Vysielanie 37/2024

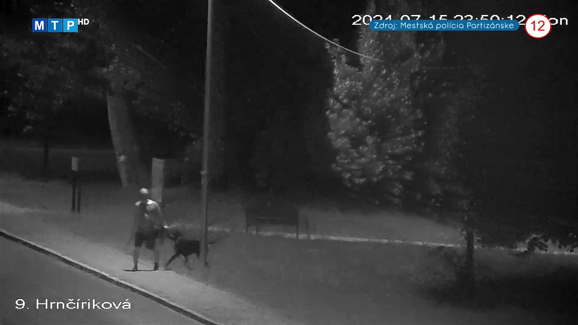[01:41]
V polovici júla kamery mestskej polície v Partizánskom odhalili zvláštny čin.
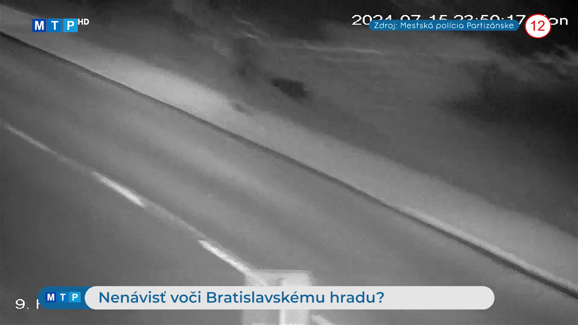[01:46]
Na záberoch bolo vidieť, ako sa muž so psom priblížil v parku Milana Rastislava Štefánika k makete Bratislavského hradu.